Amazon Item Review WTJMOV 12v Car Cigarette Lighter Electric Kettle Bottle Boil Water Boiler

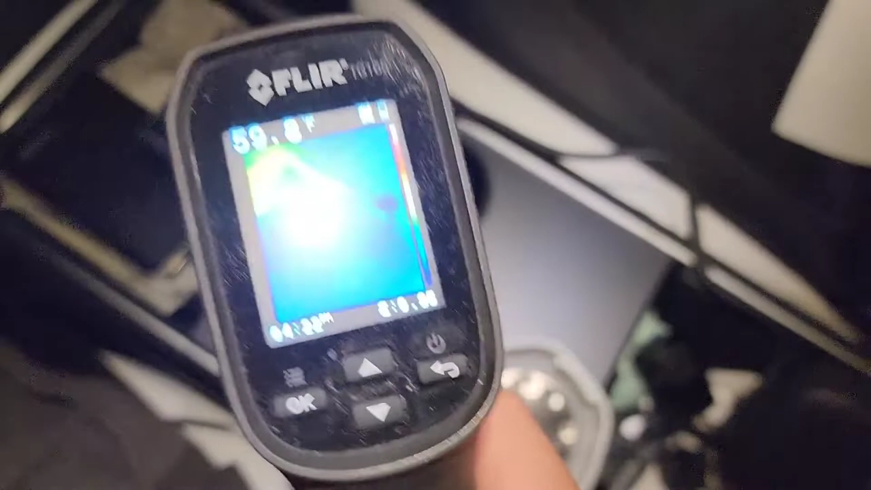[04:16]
I have this thermal gun here you can see water is
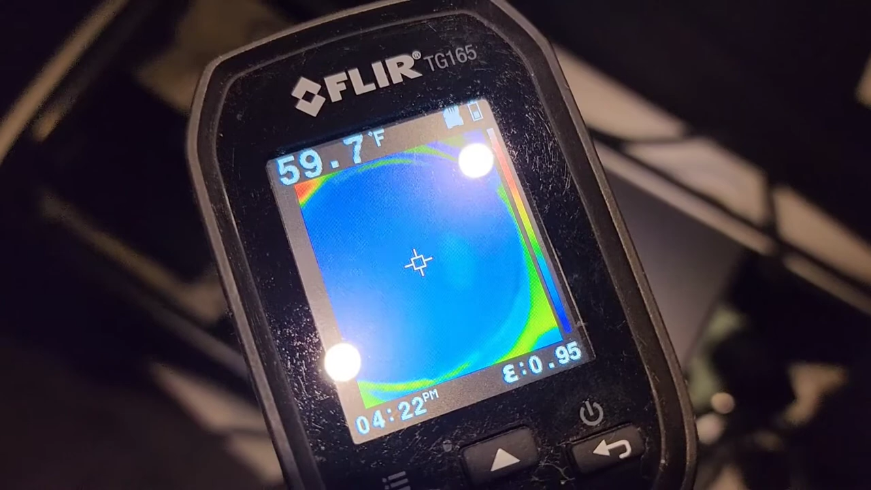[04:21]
On screen: spot 59.7°F
59.8 oh 60 degrees fahrenheit you can see the bottom
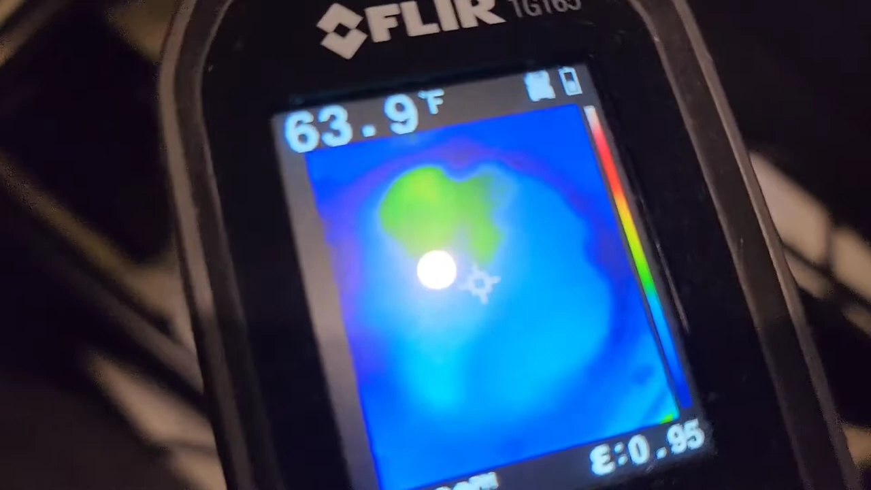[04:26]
is getting warmer it's turning green okay so if I go to the
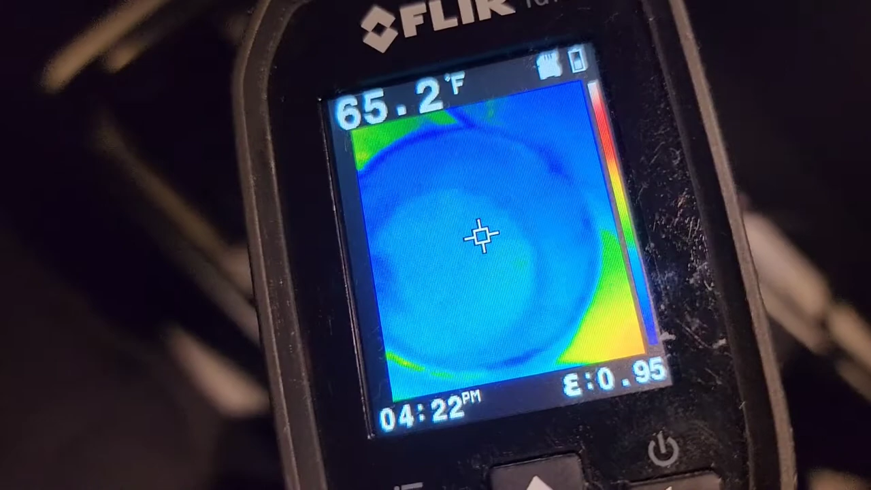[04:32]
On screen: spot 65.2°F
side of the water let's see 65 degrees 67 if I look at the floor of my
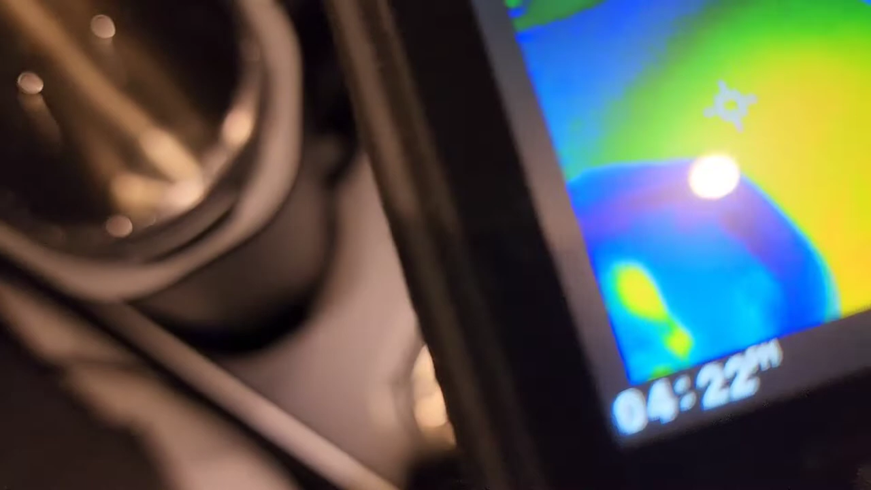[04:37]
car or the area of my car you can see it's 70 something degrees so the water inside this
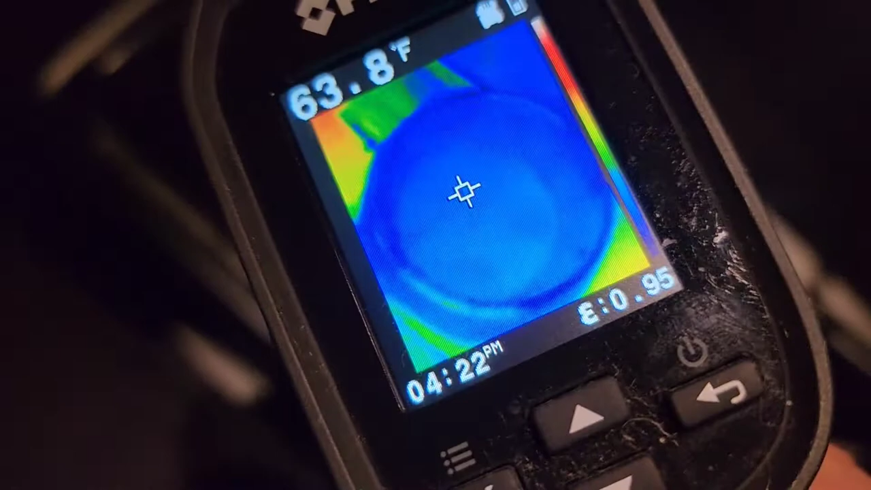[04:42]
On screen: spot 63.8°F
cup is much colder okay about 65
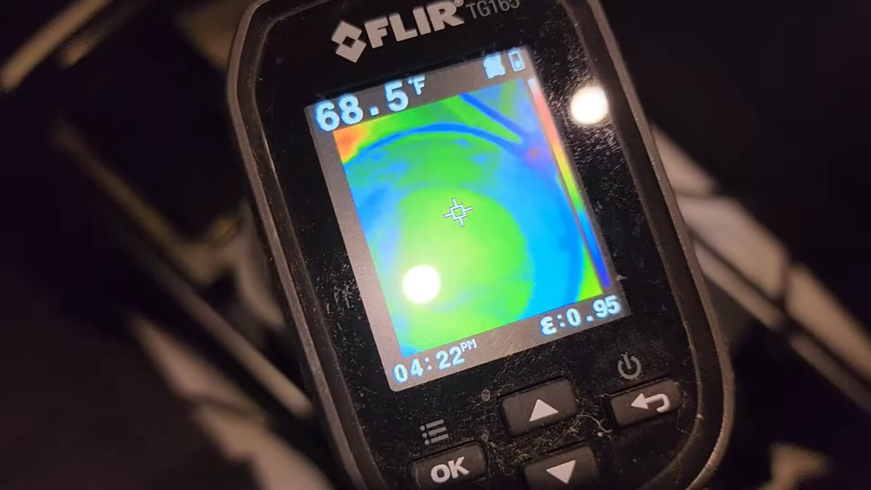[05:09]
On screen: spot 68.5°F
so I'm can see the water's already almost 70 degrees um and yeah I'll be back once I fix the time on this thing all right I'll be back all right
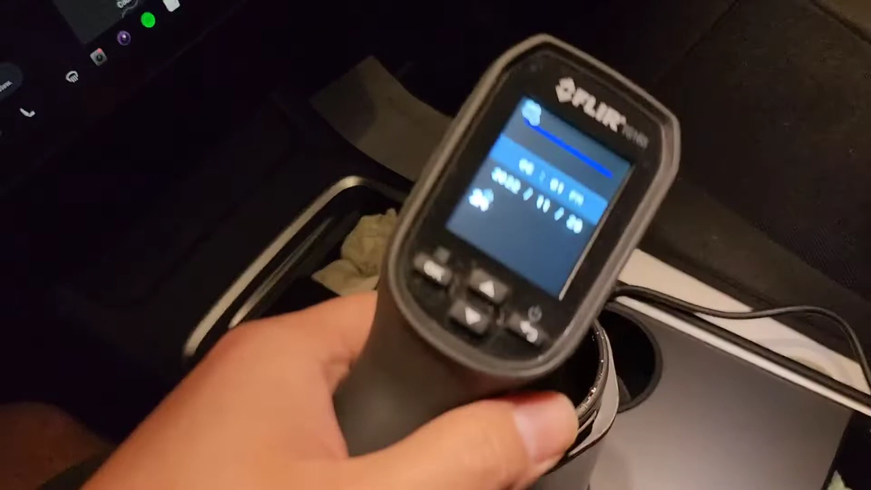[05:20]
um I just set that to 601 you can see 601 right now okay so we're gonna go back and let's take a look at the temperature now you can see the water's
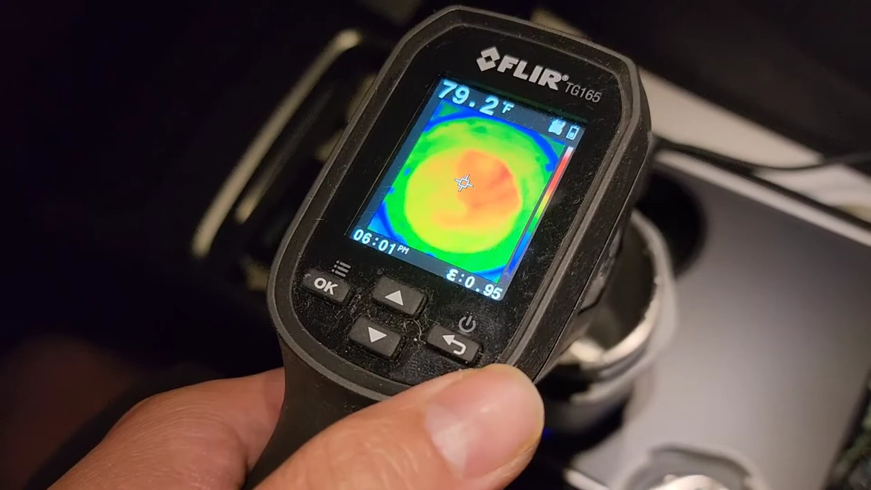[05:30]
On screen: spot 79.2°F
80 degrees or 79 degrees fahrenheit if you're wondering what that is in celsius let me do
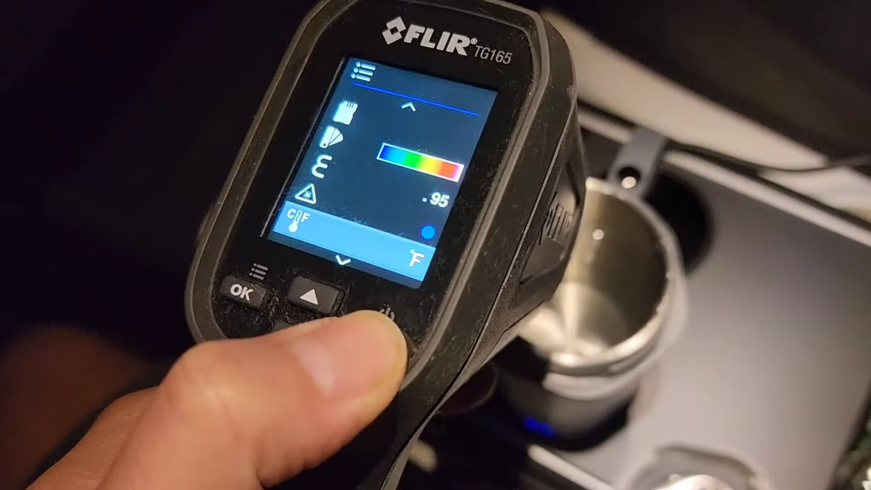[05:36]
that too bad I can't do both at the same time 26.2
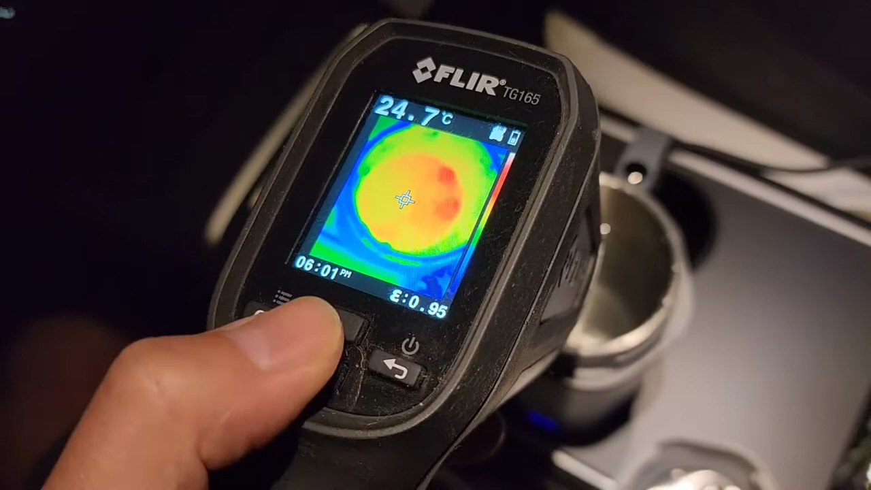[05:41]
On screen: spot 24.7°C
celsius okay so I'm gonna leave it in fahrenheit because that's what I'm more familiar with
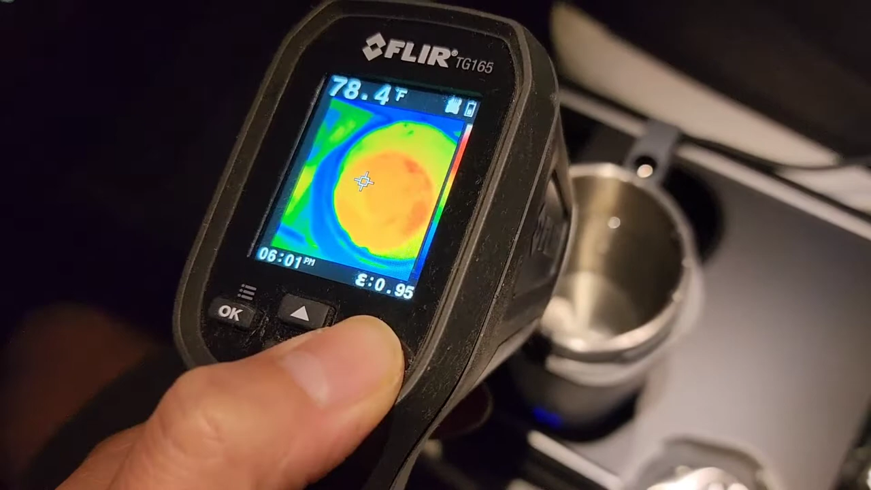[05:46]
On screen: spot 78.4°F
um and yeah the only thing I know what celsius is once
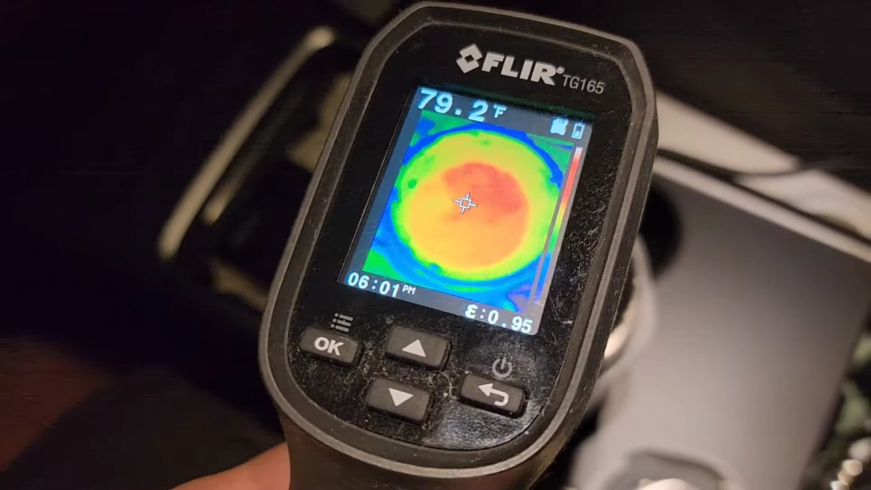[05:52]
On screen: spot 79.2°F
it reaches boiling so anyways you can see it's 80 degrees now okay and you can see the time 601 so we started around
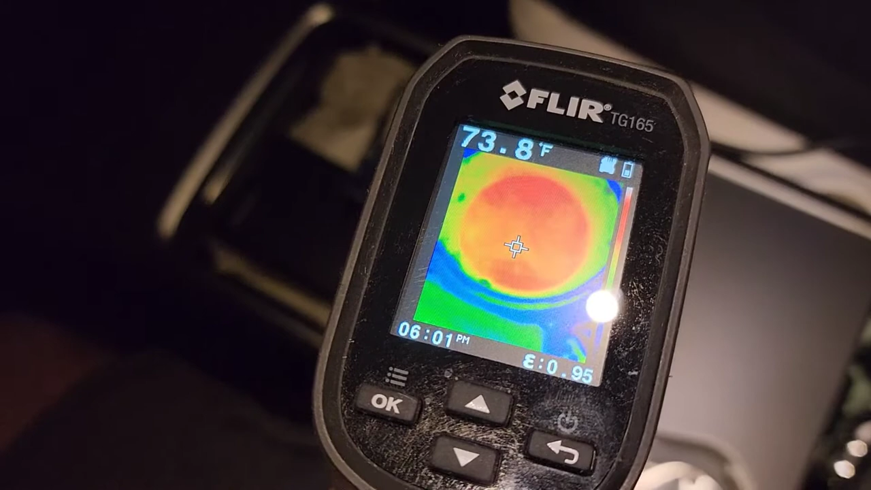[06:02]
On screen: spot 73.8°F
559 so it's been about two minutes and you can see the temperature of the water is already getting close to 80 degrees you can see the bottom of that's getting warm and you can actually see